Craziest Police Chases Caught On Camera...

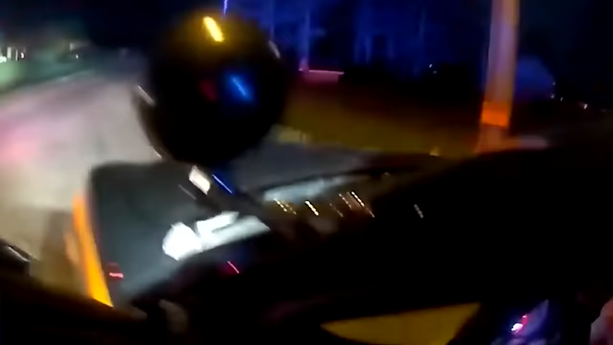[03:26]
I know there's laws against drunk driving, but this is technically an Amish Uber.
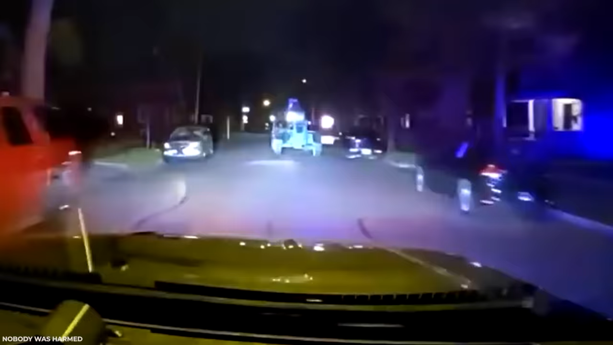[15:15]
It's not every day police have to chase down a stolen forklift through suburban streets.
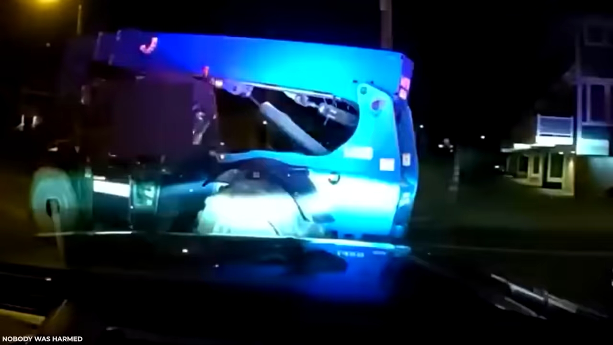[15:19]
Especially one driven by a 12-year-old kid.
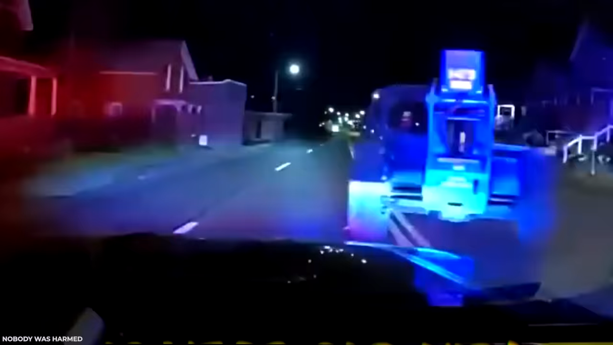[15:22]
For over an hour.
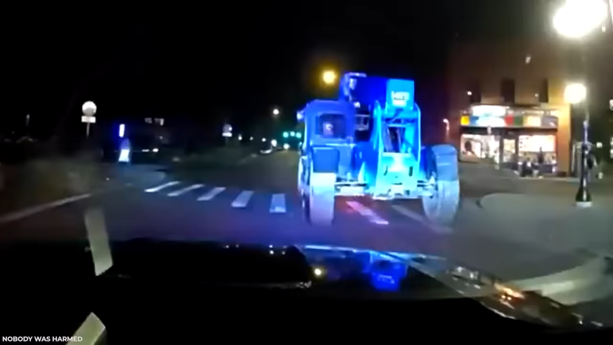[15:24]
This pre-teen badass led cops on a wild goose chase through Michigan.
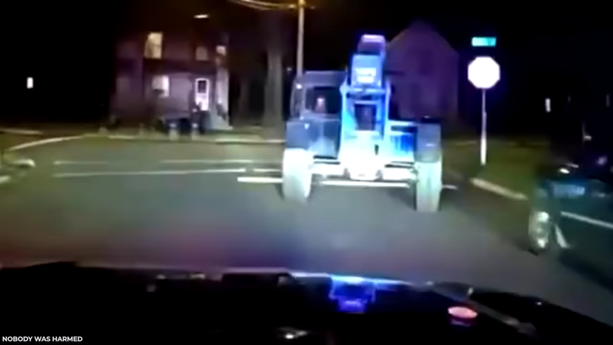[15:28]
Legend has it, he's still driving.